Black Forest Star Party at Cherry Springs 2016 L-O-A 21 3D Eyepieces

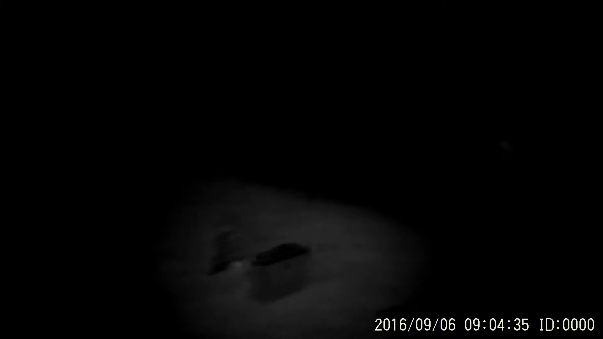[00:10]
Oh okay, I've got an 80 millimeter ED refractor from Stellarview set up with the
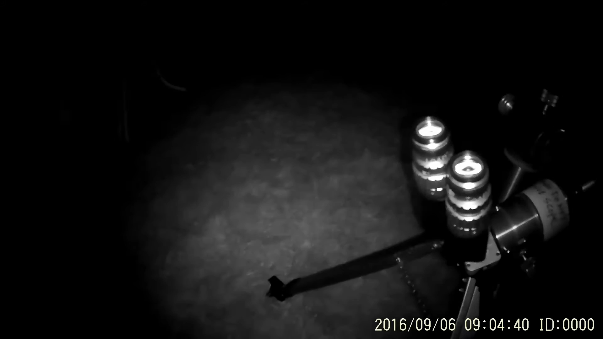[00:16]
Binotron 27 and the power switch at low power,
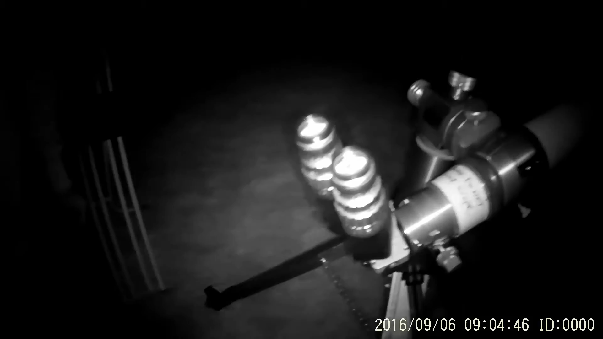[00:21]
just an 80 millimeter refractor with the 3D eyepieces and I'm gonna get the double-double in and these guys are going to see it in an 80 millimeter
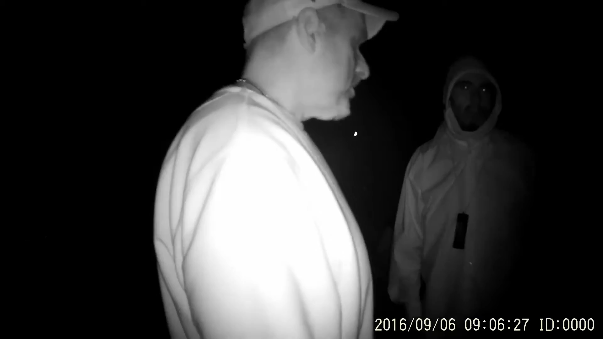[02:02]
image check it out you know you can grab the bar and center the image you know
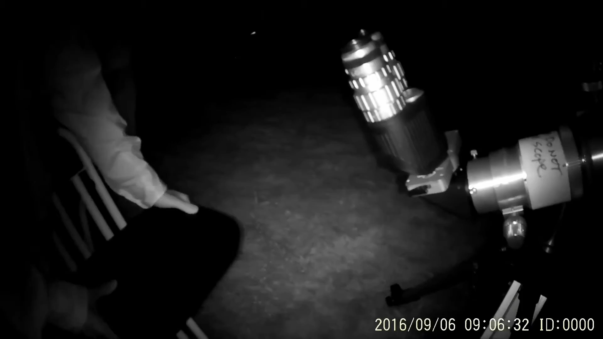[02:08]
move it around a little yeah sure yeah that's great sit down and you
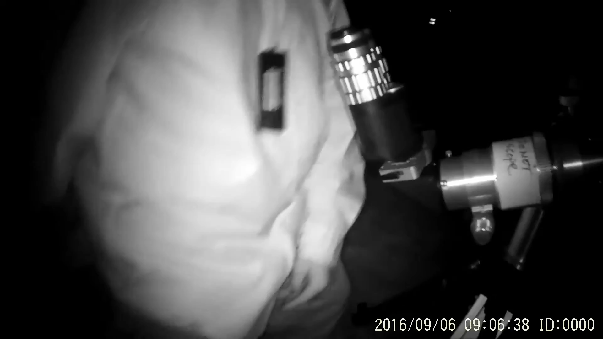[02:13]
can uh there's a bar right there's a bar right over here just kind of a bar that's
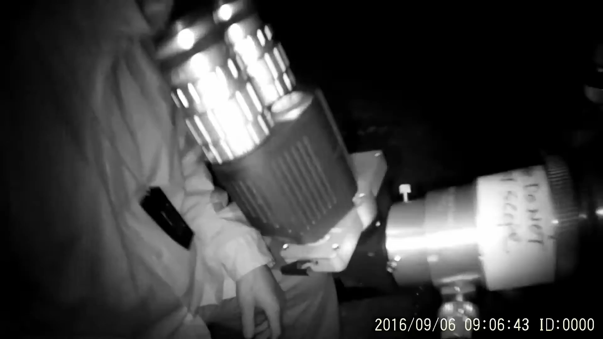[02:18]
just out passing my little red lighter but if you want to see the bar yeah you can do that
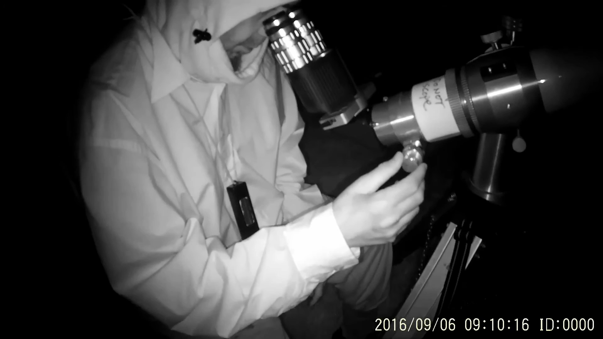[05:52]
like a really pure depth perception the
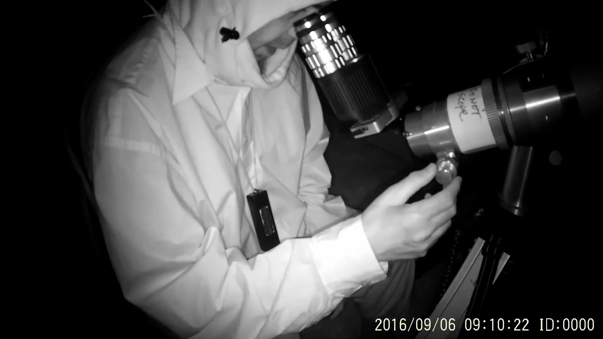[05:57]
optics are very sharp too and i mean this is an 80 millimeter refractor
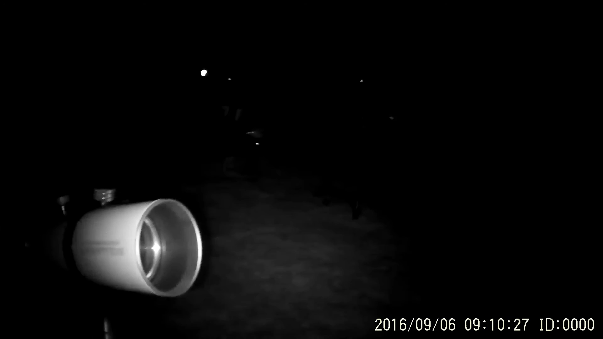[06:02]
you know so the cool thing about the the 3d is no matter what power our eight by our eight by 42 hangout binoculars or 80 millimeter refractor or like you know a 20 inch
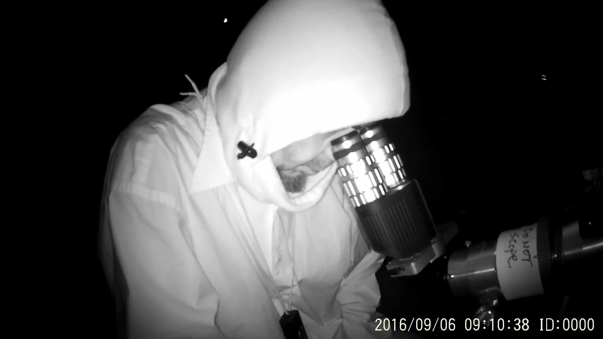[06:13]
daub sct's 11 inch 10 inch they they all show the 3d a little differently and in different ways that are all really neat within themselves and
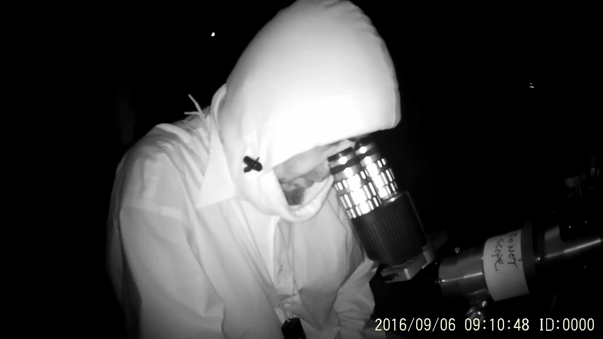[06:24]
the light transmission is impressive oh yeah i mean they're fully
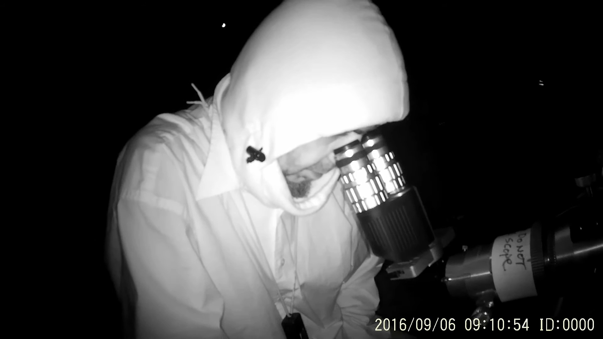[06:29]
multi-coded with um 0.25 percentile electric i'm surprised i'm seeing it
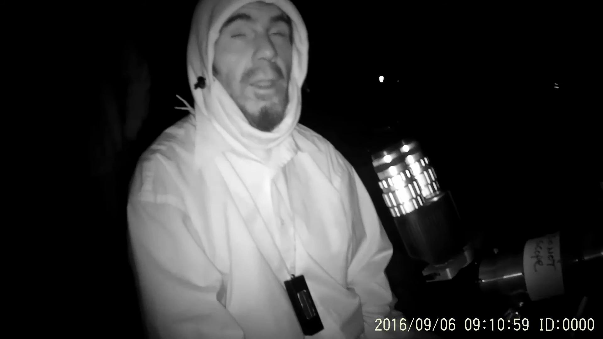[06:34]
this this is this like bright actually yeah with the moon out over there this is going to be a good night i'm telling you yeah look at this milky way i mean come on i wonder if this could pick up the milky way probably not i'm holding the camera up